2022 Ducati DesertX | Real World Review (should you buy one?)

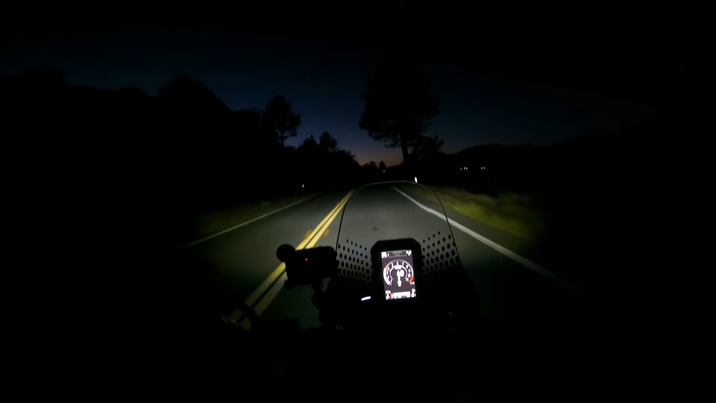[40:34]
You can see there's quite a bit of light going down the road here on the low beam, pretty good spread to the sides as well. Now you have to keep in mind that motorcycle manufacturers cannot just make super bright lights. It's illegal, it would blind other drivers. So they have to work with a lot of constraints. I'll show you the high beam here just after we pass this car. Okay, so there's the high beam. So if it was me, I would adjust that, and I know there's a way to adjust it. It seems pointed a little bit too low, but you can see the difference there.